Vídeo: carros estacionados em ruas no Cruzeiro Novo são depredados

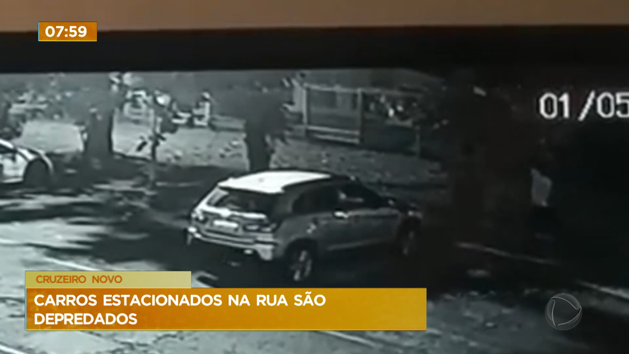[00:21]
nos carros que estavam estacionados em frente aos prédios. Pelo menos dois veículos foram atingidos.